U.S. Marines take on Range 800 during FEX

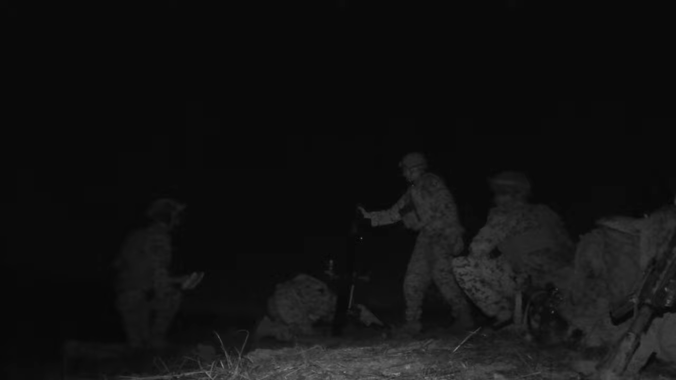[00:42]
Testing our ability to function in the nighttime and utilize the equipment that we have,
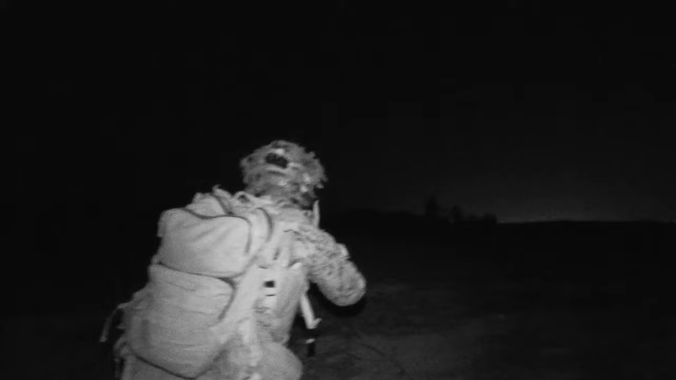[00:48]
how proficient we are with our night vision devices, how proficient we are with our night aiming devices, things like that.
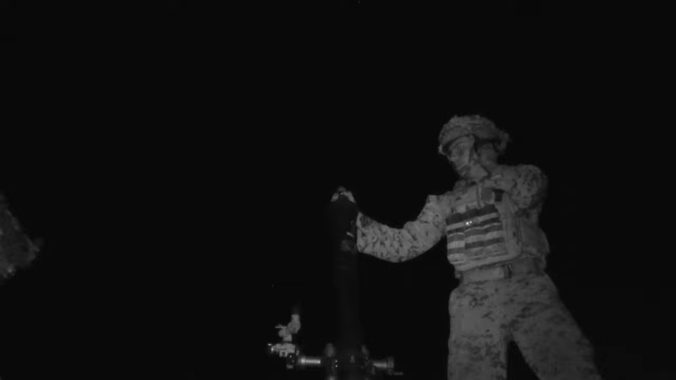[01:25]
Fire! Fire! Fire, charge 3! Assassin, fire!